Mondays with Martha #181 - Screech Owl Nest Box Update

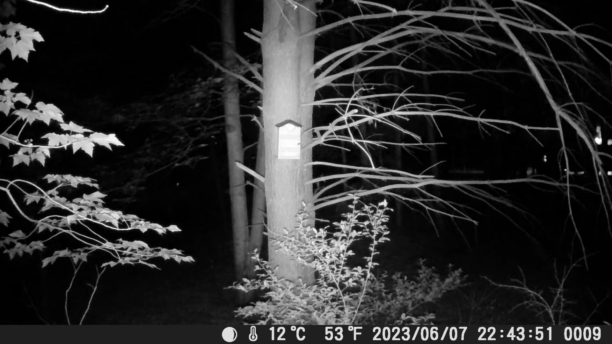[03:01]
it kept triggering when our neighbors drove by and their headlights would set off the camera. Although we did get lucky a couple of times, they drove by and we were able to see activity at the entrance of the nest box so I believe this is one of the owlets hanging out looking around for mom or dad to bring some prey in for dinner time.